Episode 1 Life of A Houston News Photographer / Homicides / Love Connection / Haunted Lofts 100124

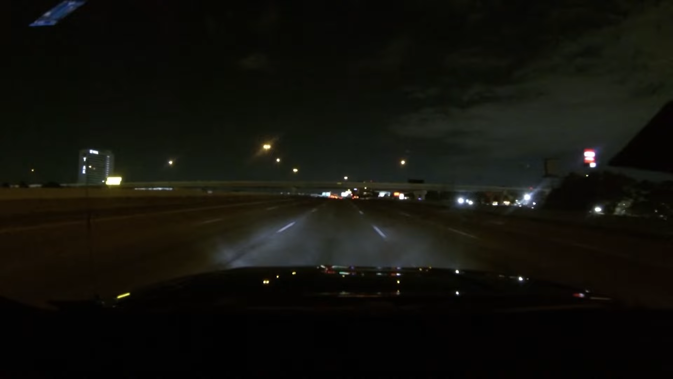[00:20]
At the moment, I'm heading to a homicide on the west side area of Houston. I'll be working throughout the whole night, and I'll try to record as much of it as possible.
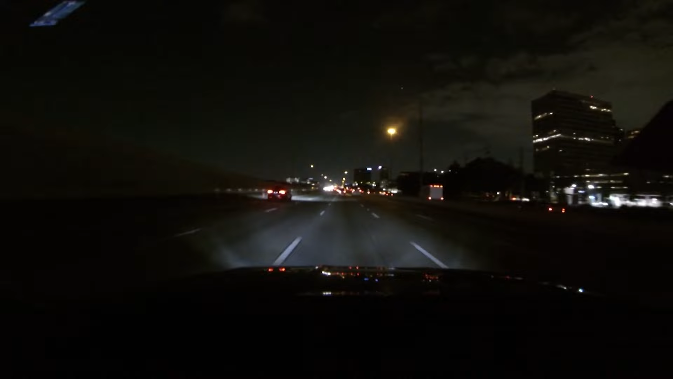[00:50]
All right, we're getting here at the homicide. It's one of these apartments. See some flashy lights up there.
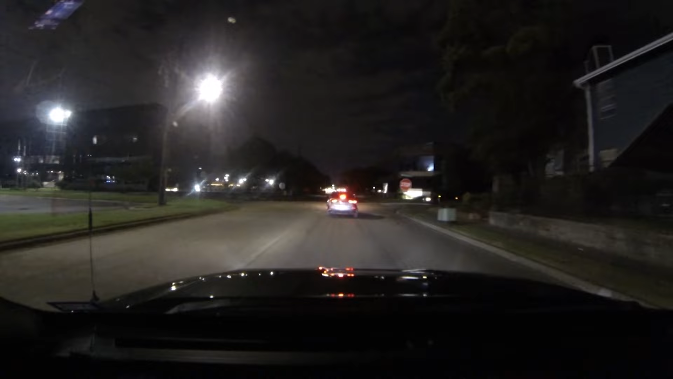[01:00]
1719 Narcissus Street near Garland Drive. That is where I am going. Looks like there's a driveway here.
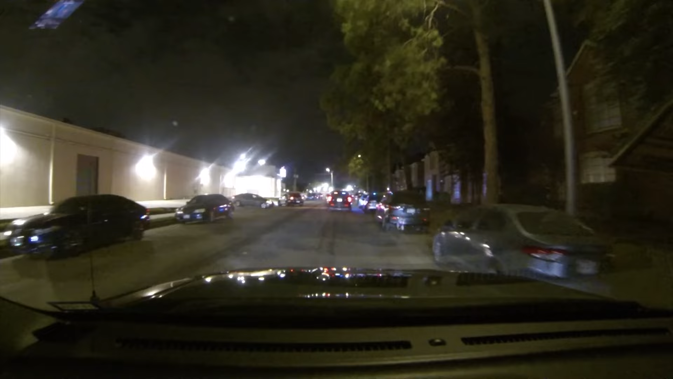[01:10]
All right, that's the car that I want right here, right in front of us. That's the lieutenant. That's who I'm looking for.
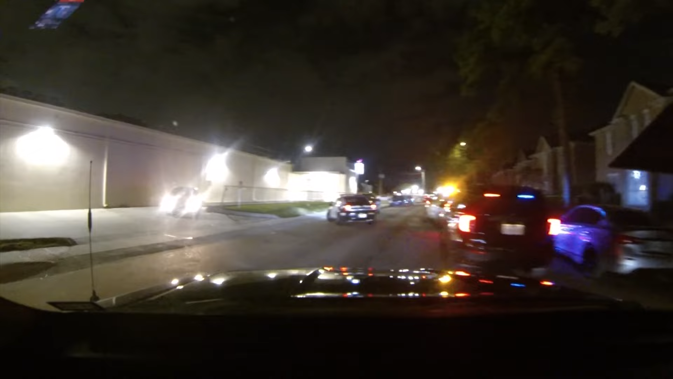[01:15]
And it looks like I'm going right over here.
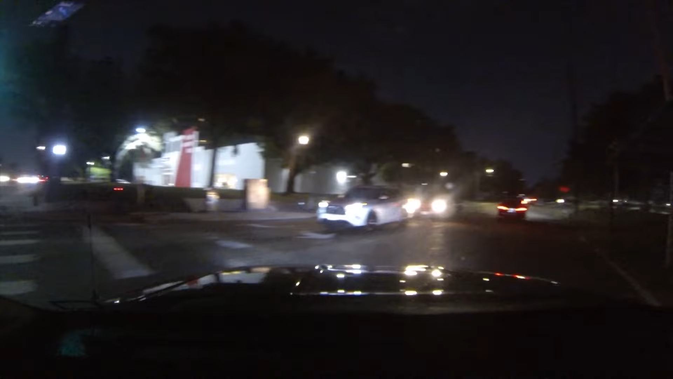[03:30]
Pulling up to Elmside. Looks like the scene's on the left side of the street. Another apartment complex. So this is Elmside off of Westheimer.
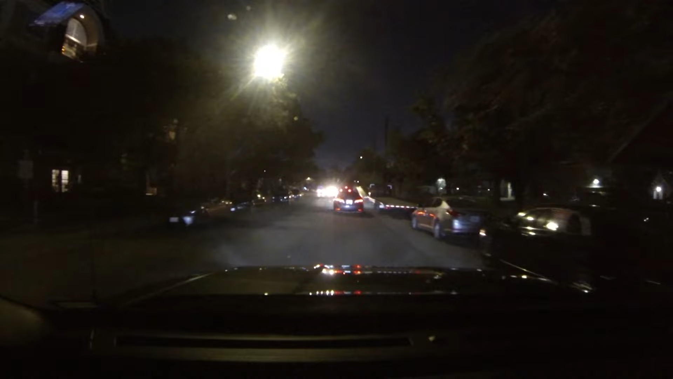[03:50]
Oh, it's on the right side of the street. Looked like the left side way back there. Let's see. Man, it's a busy street. Gotta find a place to park. There goes Crossing's car.
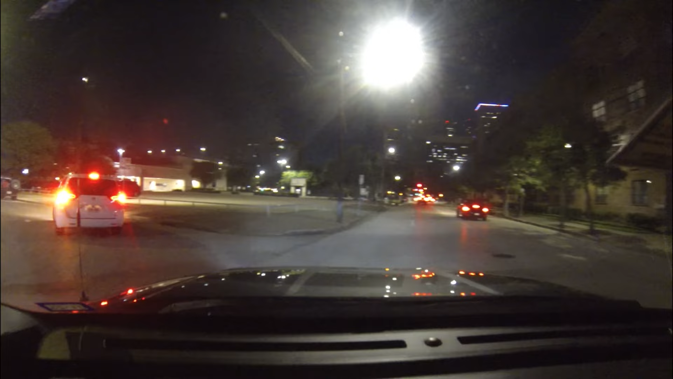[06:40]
Got some bars and some clubs in this area. Got a sports bar on the left here. Scene's gonna be over here to the right somewhere. Breathing problem. Oh, come on. Hazmat engine 66. If you're gonna stop, you don't stop in the middle of the road. Pull over to the right. Of course.
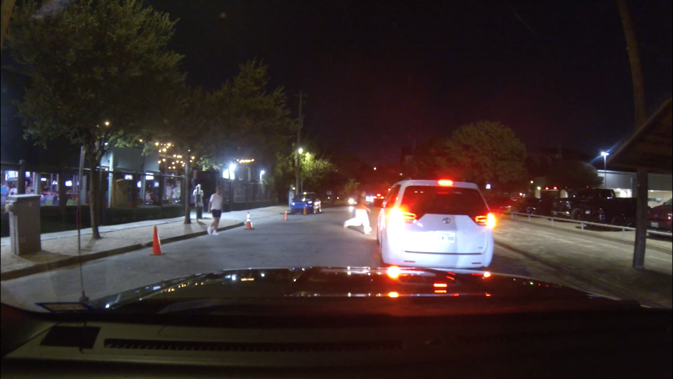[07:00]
Let's go. Come on. Okay, we have the scene here on our left.
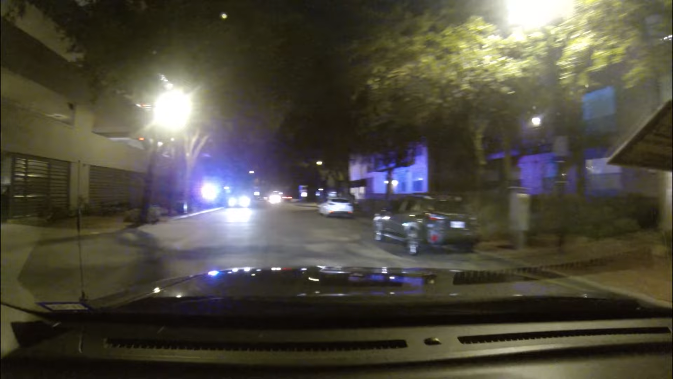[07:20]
It's a pretty decent area that we're in here.
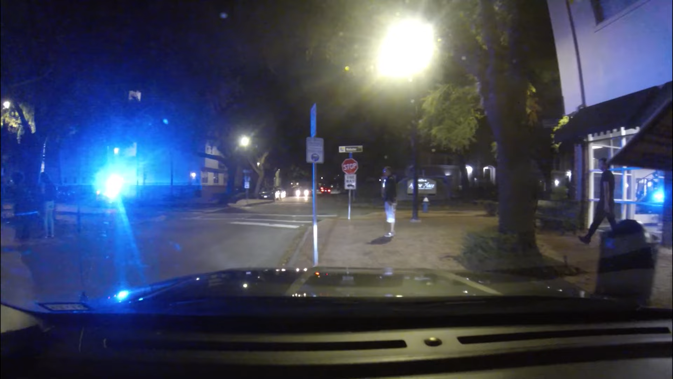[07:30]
A lot of concerned residents in these apartments.
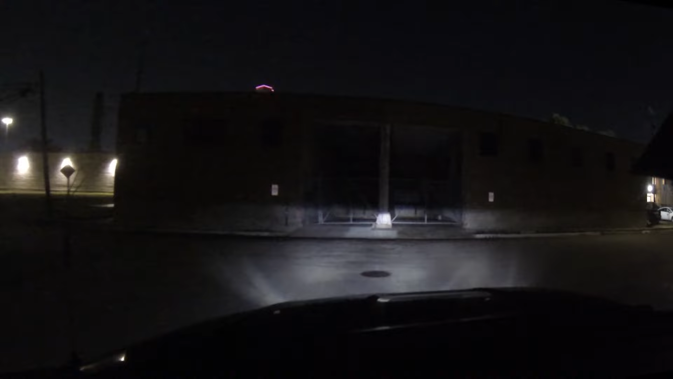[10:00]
Confederate soldiers, things like pre-Civil War, were buried here in the cemetery. So to the right is
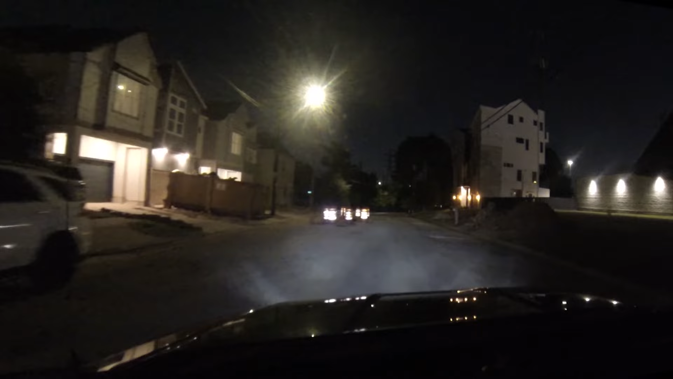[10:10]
where the cemetery would be at. All these buildings over here to the right. And I guess
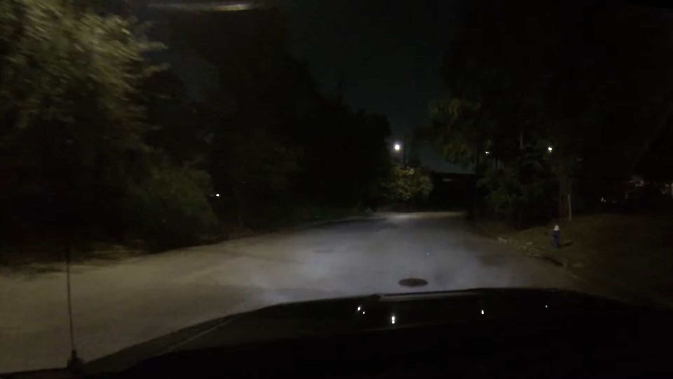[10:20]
the cemetery got filled after so many years. They just abandoned it. I don't know if some bodies were moved, but most of the bodies, from what I understand, were kept here.
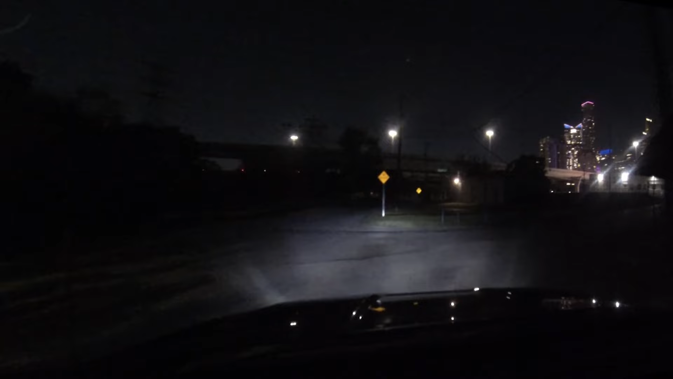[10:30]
It was put into vote, and the community voted to keep the bodies here. So to the right is where the cemetery is at. Now, they built a hospital over this. They call it the Jeffrey, I have to look back at the name. But anyways, they built a hospital, and it was a psych ward. It had multiple different uses.
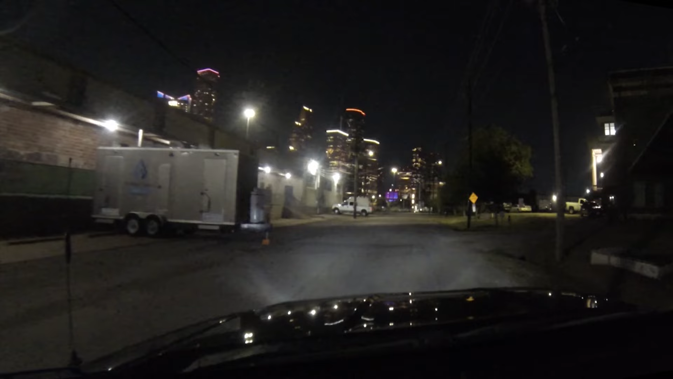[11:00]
And then after a while, this hospital, they just went ahead and closed it down, and it was vacant for years and years and years. And they went ahead and, after so many years of it being vacant, they turned it into low-income art lofts. So all this area that I'm driving in was a cemetery.
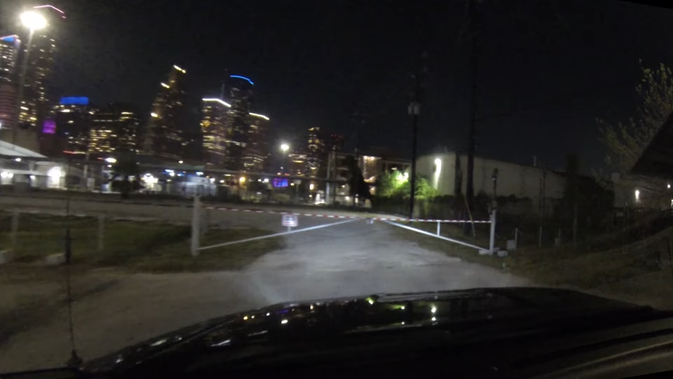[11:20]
So underneath us are caskets, mass graves. Hold on.
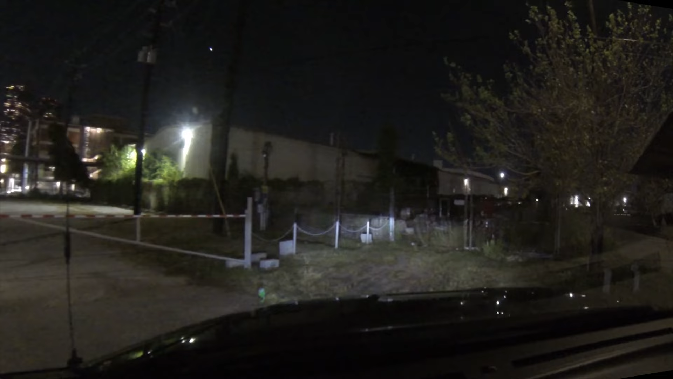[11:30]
So underneath us are caskets and mass graves from yellow fever and people who were murdered in duels and whatnot. But here goes a good shot of the building here.